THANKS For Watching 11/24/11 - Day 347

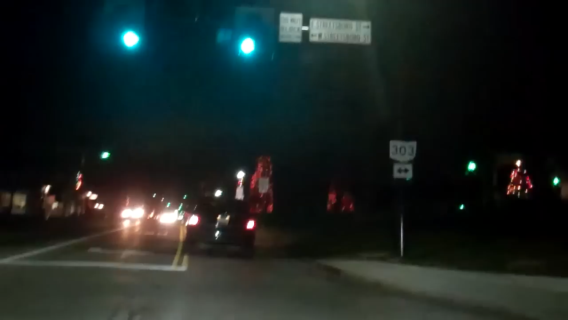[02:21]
The job they go through to light those huge trees. God, what a bitch that must be. Holy crap. But they've been doing it for years. These are the two I showed you last night from over here around Main Street.
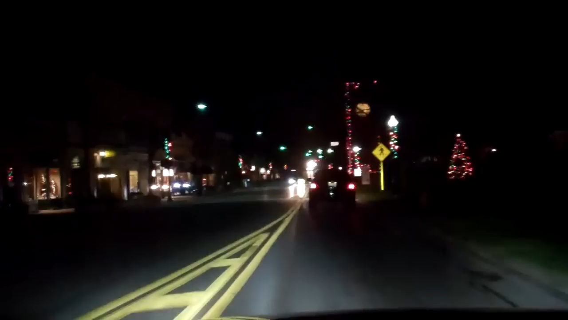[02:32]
There's like no traffic out tonight, as you'd expect. But there's Klock Tower. 1912 to present, as Kenan was mentioning in his vlog.